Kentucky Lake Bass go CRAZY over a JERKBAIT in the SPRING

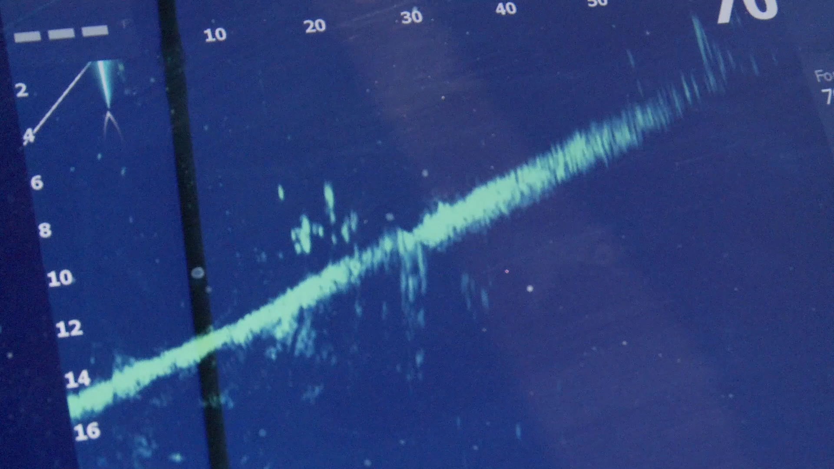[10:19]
Jerkbait is headed in that direction right now. There's my jerkbait above him.
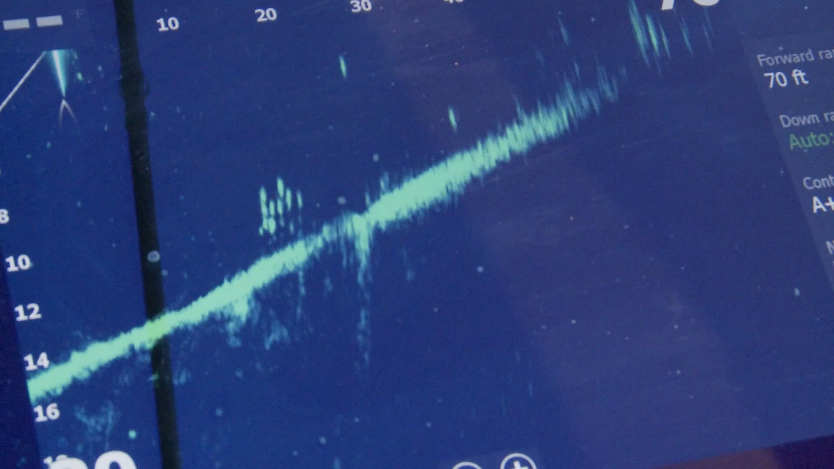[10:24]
There's the jerkbait right there at 20 feet. Look at those fish right there.
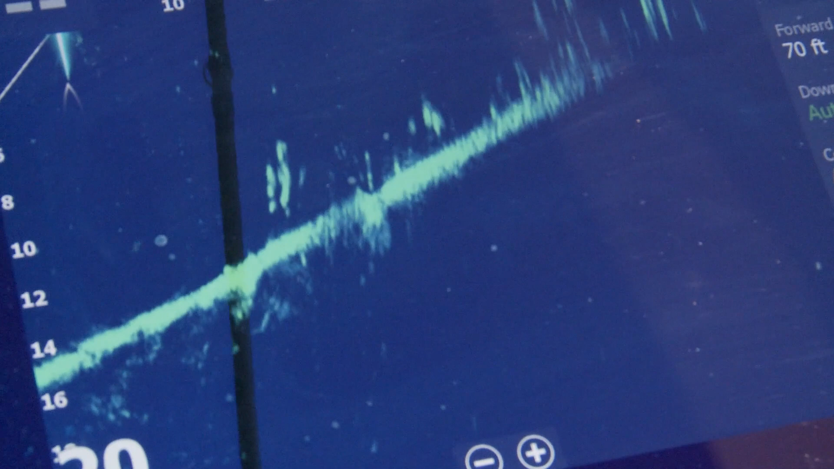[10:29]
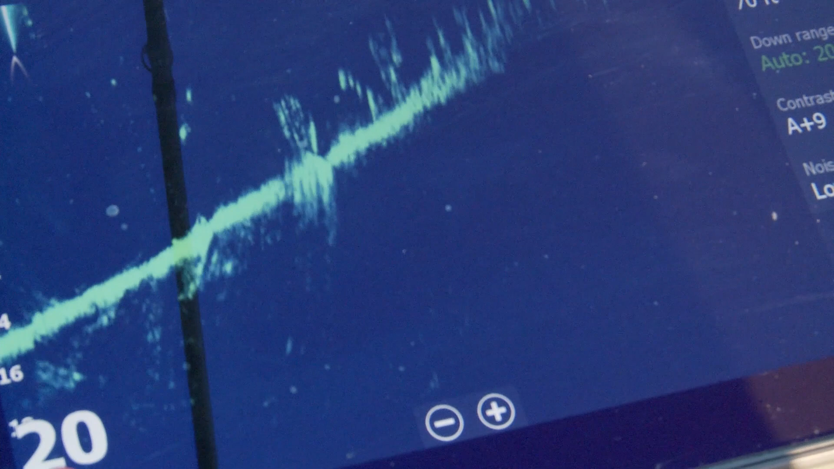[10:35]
A couple of them looked up at it.